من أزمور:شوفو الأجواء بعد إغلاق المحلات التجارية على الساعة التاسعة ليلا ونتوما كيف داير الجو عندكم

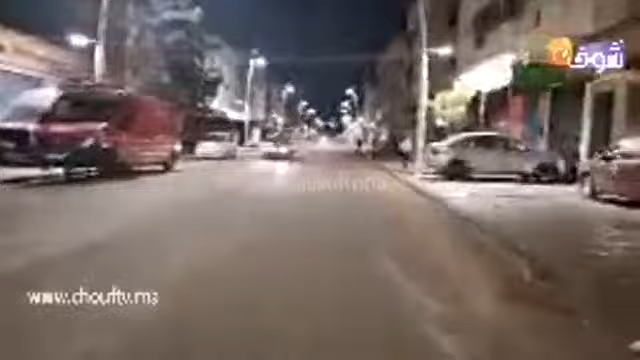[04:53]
بارك الله فيك. حنا الآن كنتواجدو بشارع المسيرة في طريقنا لشارع محمد الخامس.
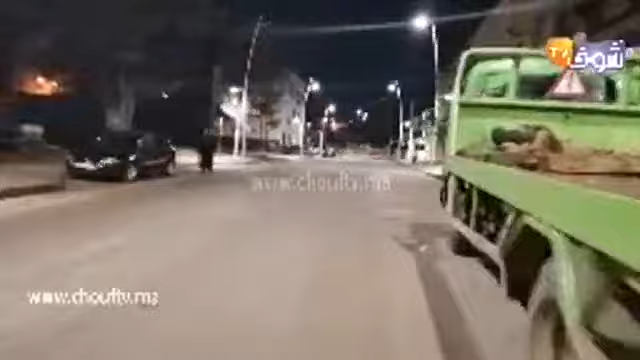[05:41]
اذا مشاهدة قناة شوف تي في كنجد بكم الترحاب، مرحبا بكم والف مرحبا في هذا البث المباشر مباشرة من شوارع وأزقة المدينة، مدينة الزمور بعد إغلاق المحلات على الساعة 9 ليلا. هذه هي أجواء المدينة في هذه اللحظات كيف ما كتشوفوا.